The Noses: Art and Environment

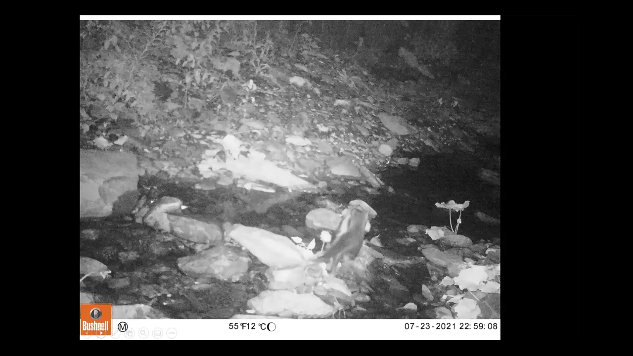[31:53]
This is a very bold fisher. You can see again, here are the two ears and it's carrying something in its mouth, very distinct white stripe down the back.
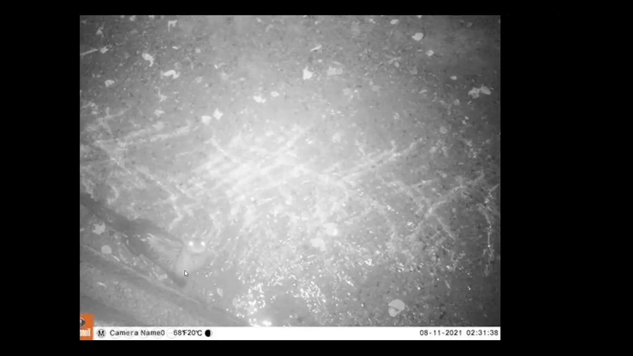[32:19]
It's carrying a skunk that it killed for dinner. So I love that picture. This is the, what I call the first day of school photo. So this is the two eyes of an otter standing, looking at the camera, almost like its mom is forcing it to look at the camera and say, it's your first day of school. We're taking a photo.
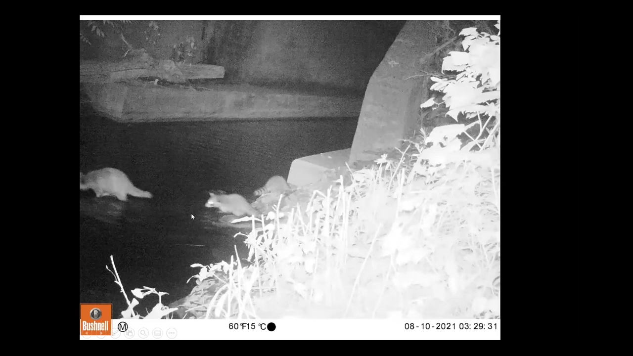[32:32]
I love this one. This is a little family of raccoons. So this is the adults. These are the little babies. You can see their little ringed tails and they're learning how to fish here. This is that same vantage that we saw the great blue heron during the day. But at night you can see that this is where the raccoons come to get their feet wet and grab some crayfish.
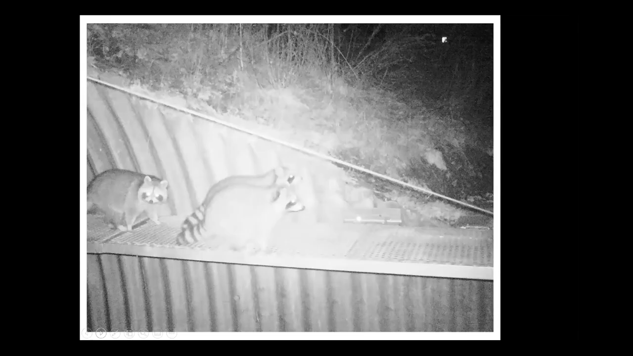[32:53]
So this was not one of our images. This is one that we borrowed. But you can see here how these little bandits love to use a critter shelf. In this case, they obviously like to get their feet wet too. But when it came to doing a crossing, this is a critter shelf in use. So these are some of the retrofits that we're looking at. So before I head into why it's important. So the data has been collected and we're crunching it right now.